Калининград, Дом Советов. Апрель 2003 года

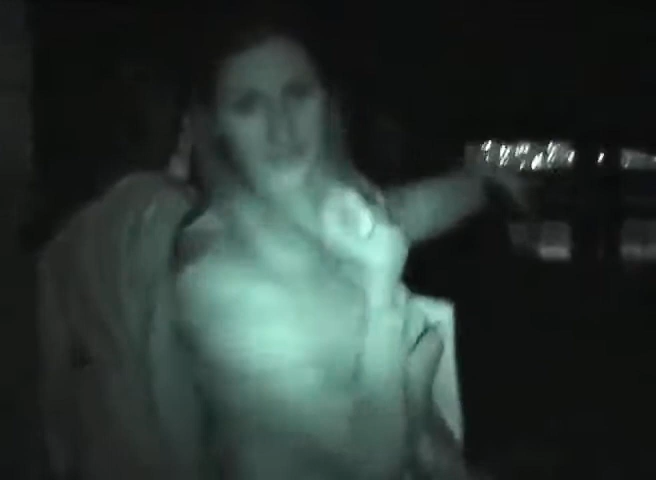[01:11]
На два этажа здесь, цокольный этаж Вот тут и днём снимает, здесь солнце больше Я всё-таки помаду Поэтому надо снять А?
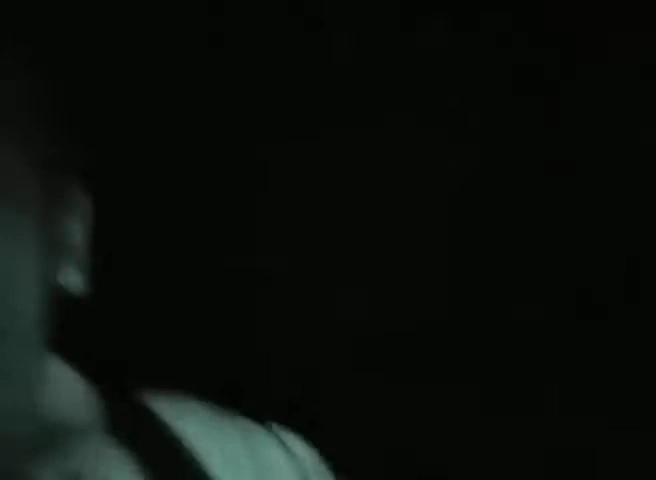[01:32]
Это покруче, чем Борович Проджект Вообще ничего не видно